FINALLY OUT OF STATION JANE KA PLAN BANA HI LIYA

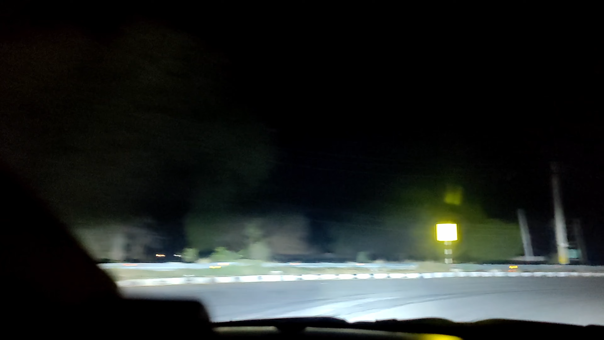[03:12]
एटलीस्ट उसे जो बाहर की जो साउंड आती है वो नहीं आएगी उसके बाद। अच्छा, जिसको नहीं पता भाई, ये KMP हाईवे एक्सप्रेस वे,
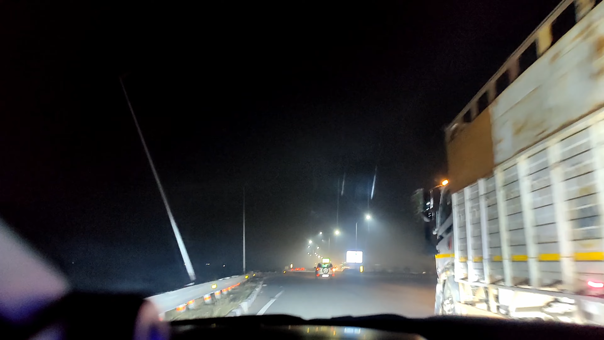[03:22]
बल्कि हाईवे भी नहीं, KMP एक्सप्रेस वे। यहाँ पर भैया 120 की है स्पीड, ऑथराइज स्पीड 120 की है, और ना कोई कट है,
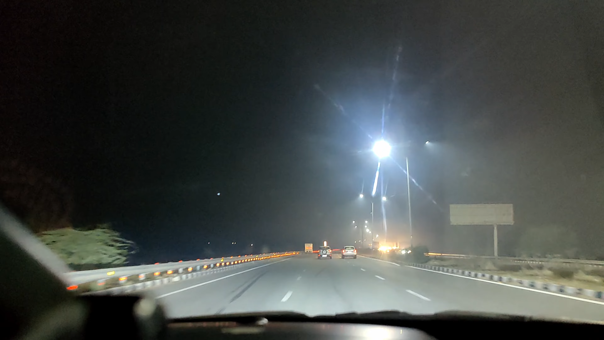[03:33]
ना रेड लाइट है, ना कोई ब्रेकर है, ना सरेकर है, कुछ नहीं है। आप ब्रेक पे पाँव रखने की जरूरत ही नहीं है, एस्केलेटर पे रखो और ताबड़तोड़ जाने दो।
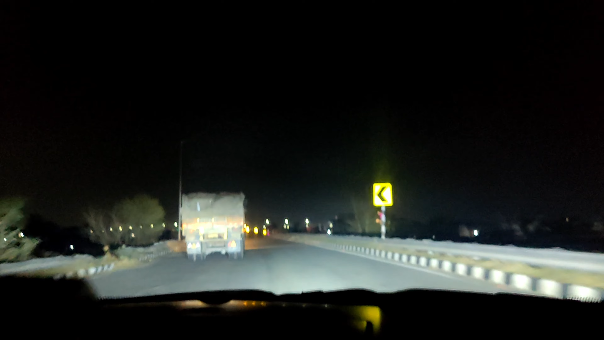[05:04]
मुझे सिर्फ एक डाउट है कि चंडीगढ़ हाईवे पे जाम ना मिले, क्योंकि चंडीगढ़ हाईवे पे जब जाम मिल जाता है ना तो थोड़ी दिक्कत। हालांकि अभी कम मिलेगा बिकॉज वो बन गए हैं फ्लाई ओवर।
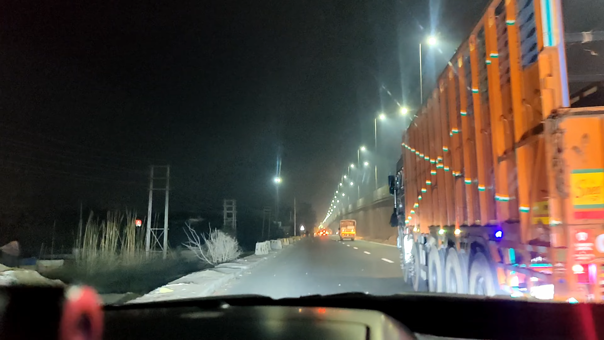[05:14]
भाई पहले ना उस पर दिखा रहा था कि 9:30 बजे पहुँचोगे आप गूगल पे, गूगल मैप के ऊपर, लेकिन हम कह रहे अच्छे ड्राइवर, आप दिखा रहे 8:38 पहुँच जाओगे आप, मतलब 1 घंटे गैप आ गया भाई साहब, देख रहे हो।
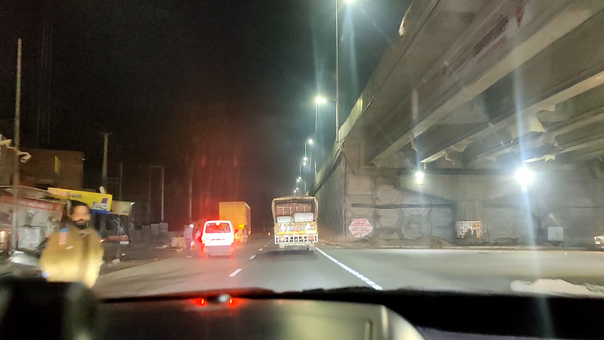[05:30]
ये फायदा होता है अच्छे से गाड़ी चलाने का। भाई वो कहते हैं ना सीधी बात नो बकवास, वही हाल है रात में ड्राइविंग का, मजा आता है। यहाँ वहाँ के कोई घोड़ा खच्चर कोई नहीं गुजरा बीच में, खाली रोड है, ट्रक जरूर है भैया,
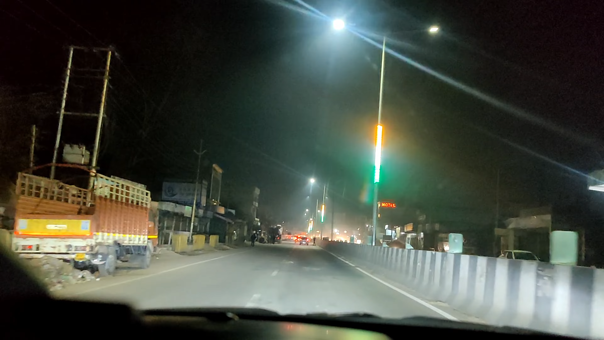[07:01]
रात को देख ये एक टाइम था, ये थोड़ी देर पहले मैं निक्की बात कर रहे थे, जब मेरी शादी हुई थी ना उस टाइम पे भाई गड़ुंचा था, यू 2-2 फुट गहरे खड्डे, निकल नहीं सकते थे। अब भाई पूरे रास्ते लाइट, भाई हाईवे इतना शानदार, पूछो मत, दिल खुश कर दिया। देखो देखो और ये भीड़ भैया, हमारे यहाँ पे ना पहले 8:30 के बाद आपको रोड पे आदमी नहीं मिलता था,